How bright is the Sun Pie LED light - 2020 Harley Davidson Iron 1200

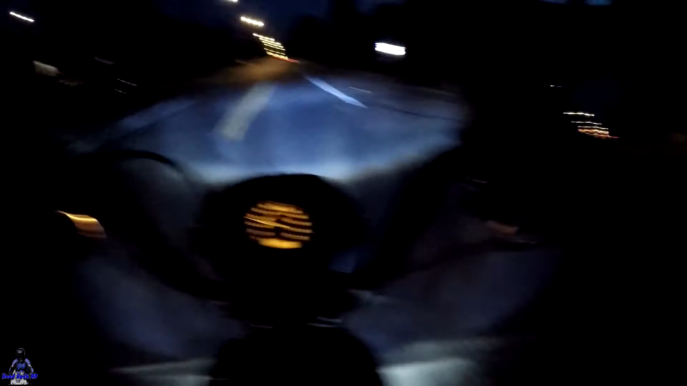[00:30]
Ride this bike. I'm on graveyard shift again which Yay! So you'll have to excuse the wind noise,
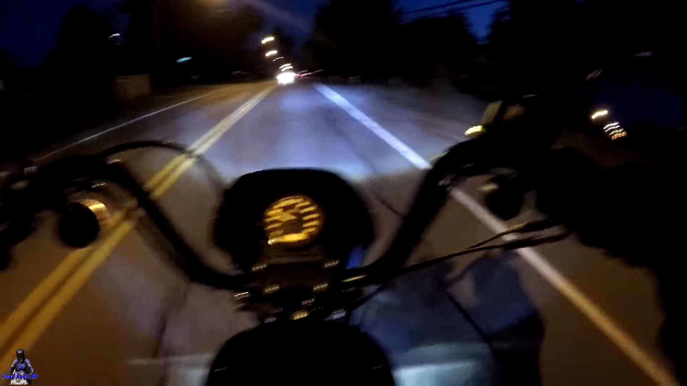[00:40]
my visor is open because I haven't Forgot to change it over to the clear shield Still got my smoke shield on Basically I just wanted to see,
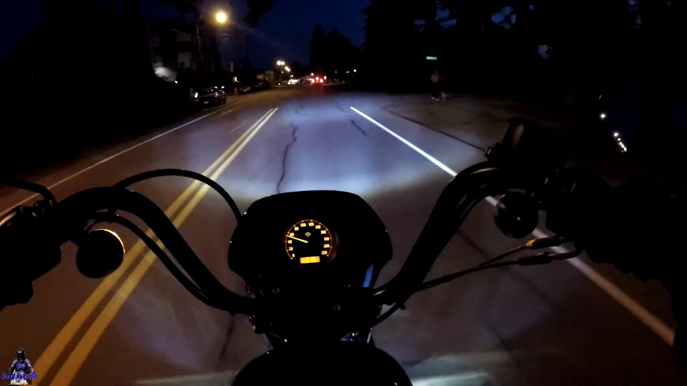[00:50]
this is the first time I've gotten a ride at night With this new SunPi
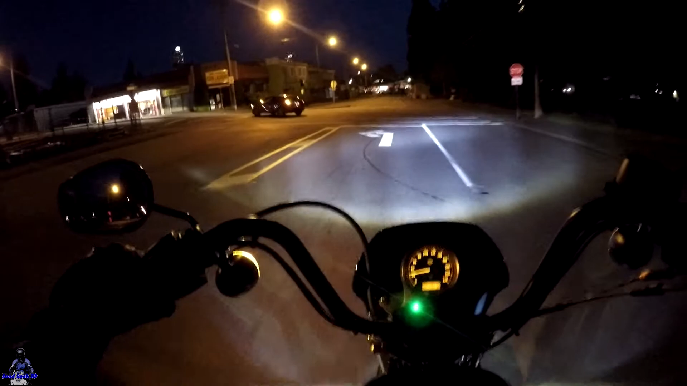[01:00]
Headlight that I've installed On my bike so I just wanted to see how bright it is Can I still get out down there?
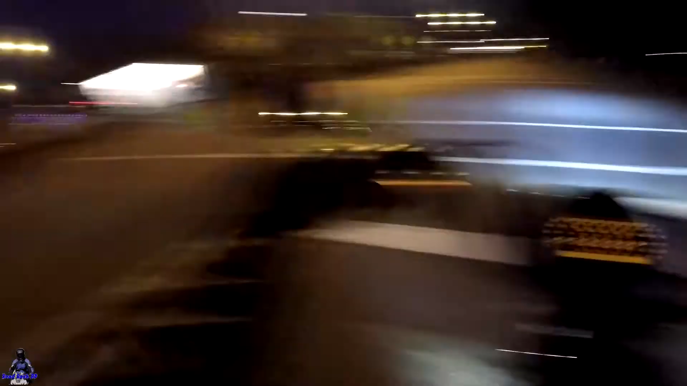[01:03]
I think I can Go straight now So yeah, I just wanted to see how bright this is the first time I've been able to ride at night Usually I'm going to bed by the time it starts getting dark enough to get out and ride